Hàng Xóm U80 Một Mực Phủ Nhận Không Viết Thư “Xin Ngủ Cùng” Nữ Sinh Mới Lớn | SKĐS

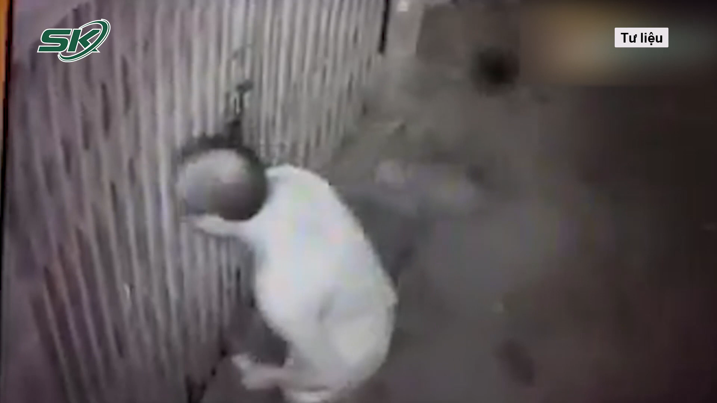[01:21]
Vụ việc được camera giám sát của gia đình nữ sinh viên ghi lại. Sau đó, nữ sinh viên đã trình báo vụ việc lên công an phường. Nhận được tin báo, công an phường Đại Kim đã nhanh chóng vào cuộc.